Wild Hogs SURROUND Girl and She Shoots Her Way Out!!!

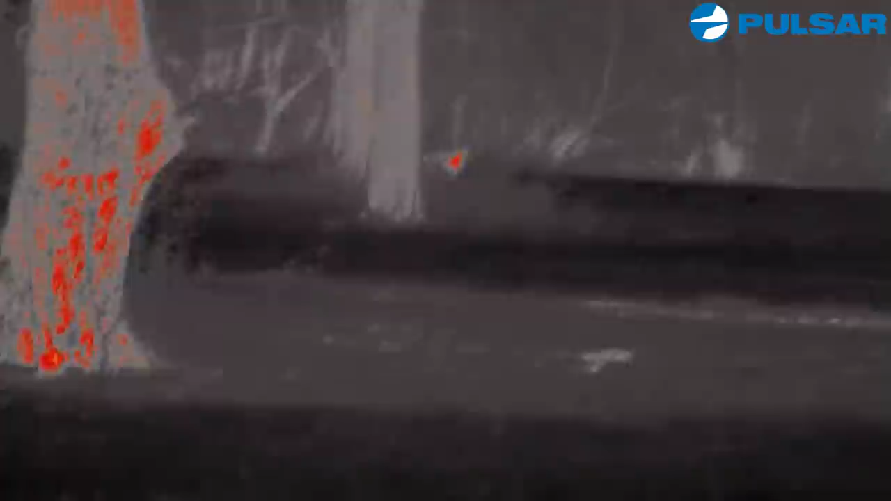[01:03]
He's gonna come out that line of trees to your left.
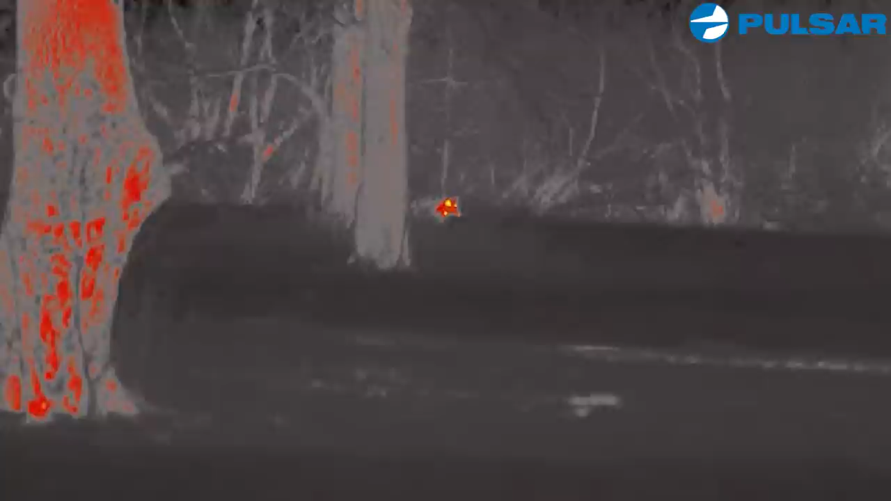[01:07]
I'm on it.
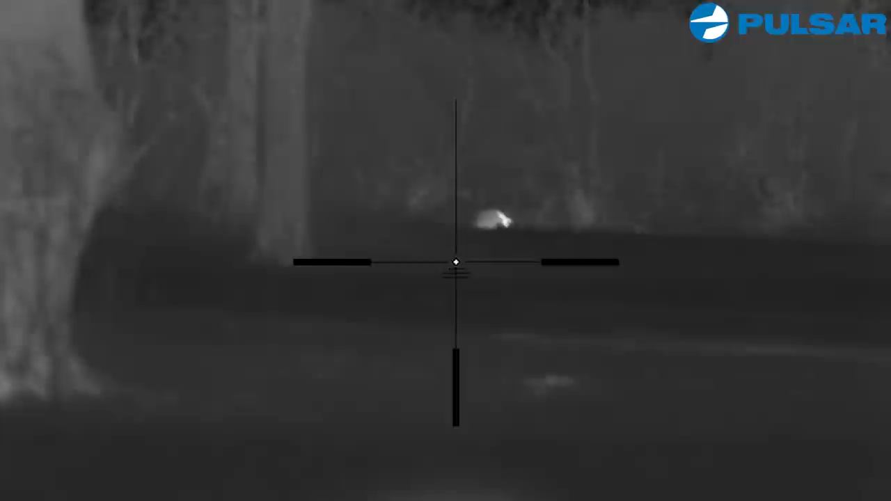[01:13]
Hell yeah. Well I shoot this hog and it's a hit. I shoot him again, it's another hit.
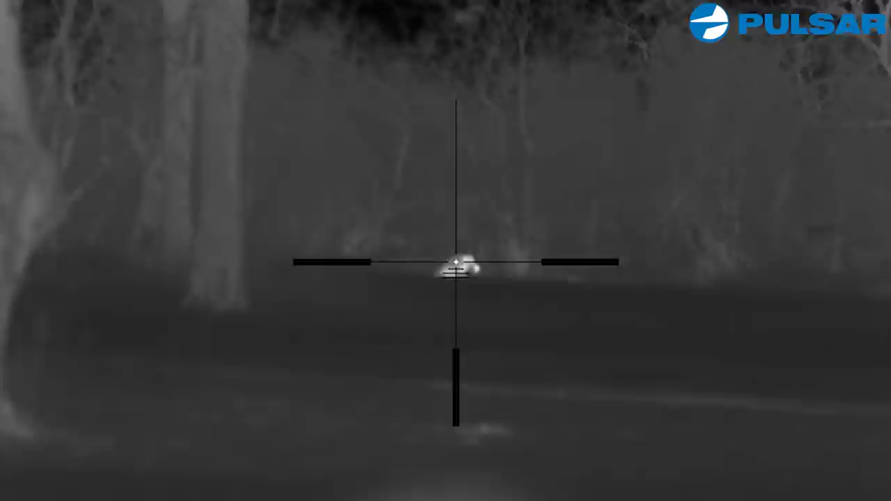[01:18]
He didn't want to go down. I hit him several times and finally he expired.
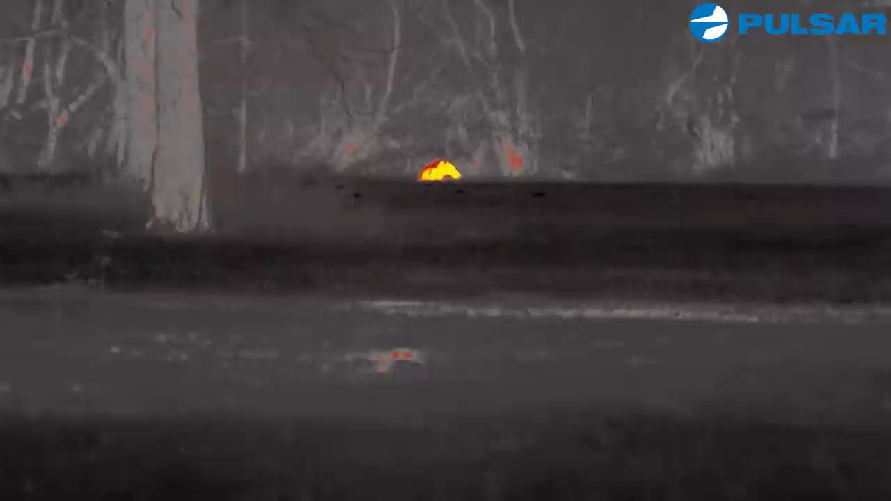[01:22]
I'm looking at this hog through my scope and Colin spots more behind us again.
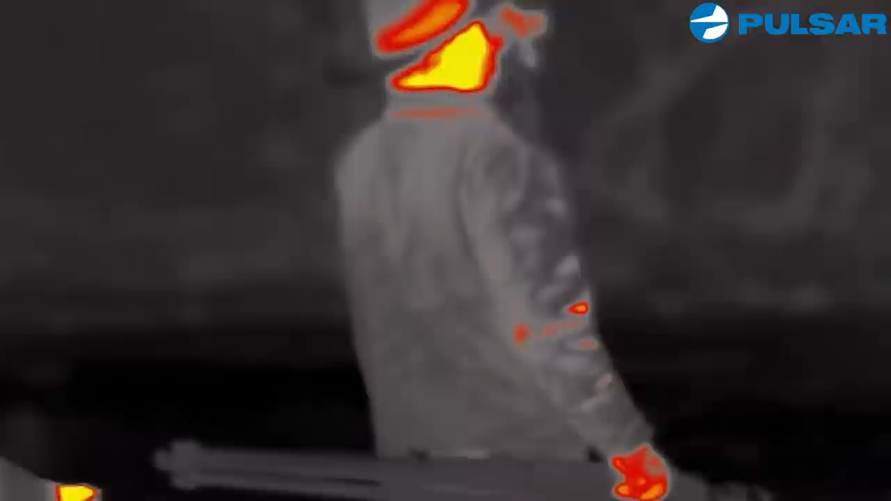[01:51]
So we're driving along, we're trying to spot some more hogs and we pull up on this field.
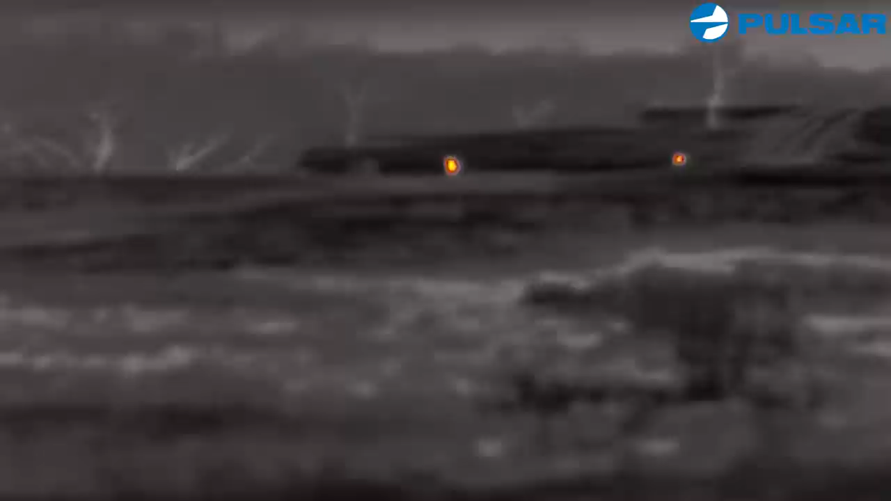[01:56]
And fields are always a hot spot for hogs. There's two of them and they started making their way right towards us.
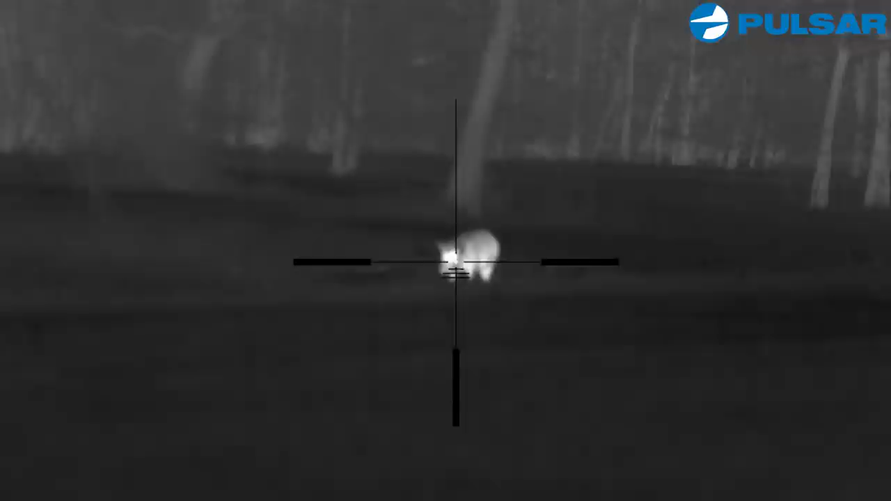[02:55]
So we stalked up on them, and I got a shot, and all of a sudden we said, there's one behind you.
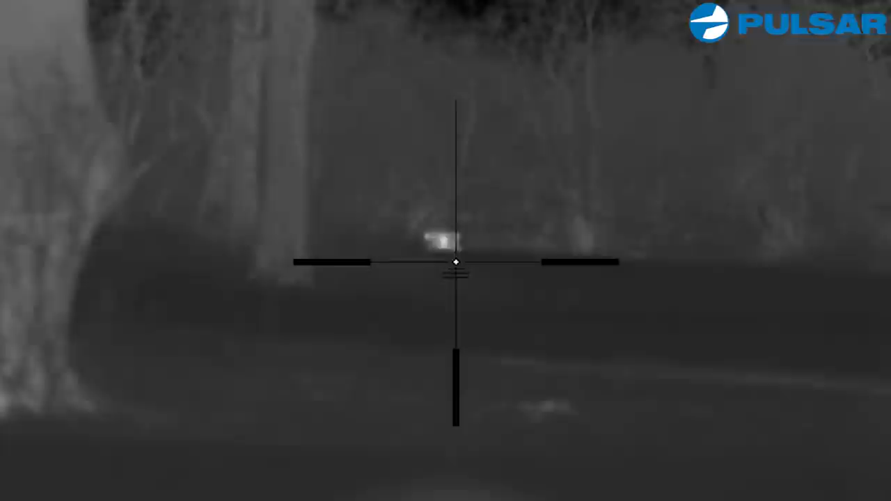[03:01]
Turned around, shot that one, and then turned around and hit another one. So it was just action-packed, but these are big hogs. I mean, this sow is probably the biggest hog I have ever taken, and you need to have a good gun that can knock them down.